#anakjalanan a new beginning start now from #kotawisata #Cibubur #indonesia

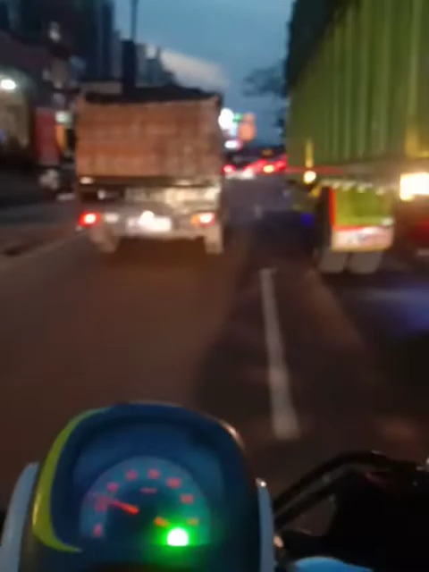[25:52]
Sekarang kepadatan arus lintas hanya di sisi kanan ya saudara. Oke.
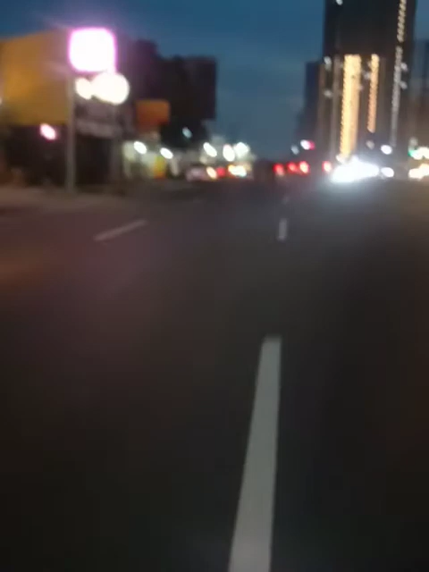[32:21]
Dan di sebelah kanan saya ini adalah The Trans Cibubur ya, yang terintegrasi sama apartemennya ini.
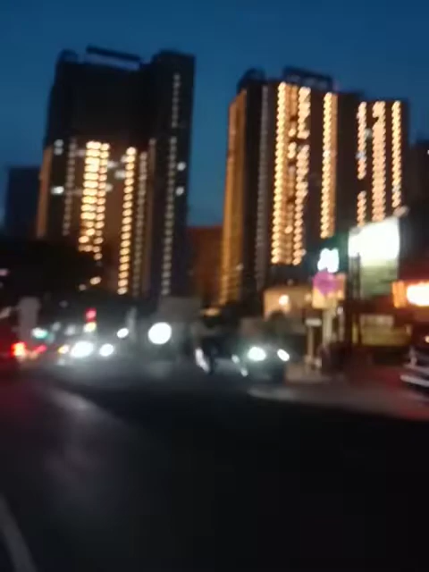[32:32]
Cibubur nih saudara,
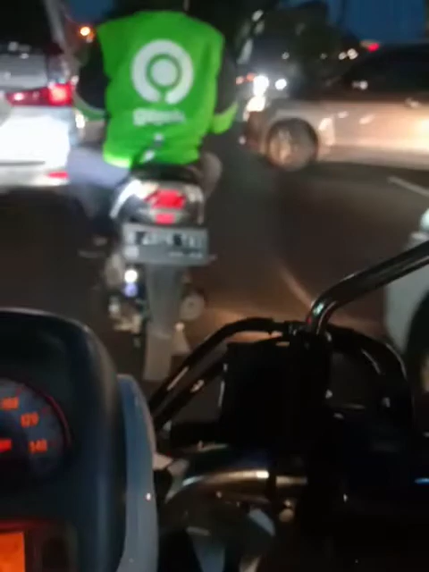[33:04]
Wisma Semarang sebelah kiri nih namanya ya kan.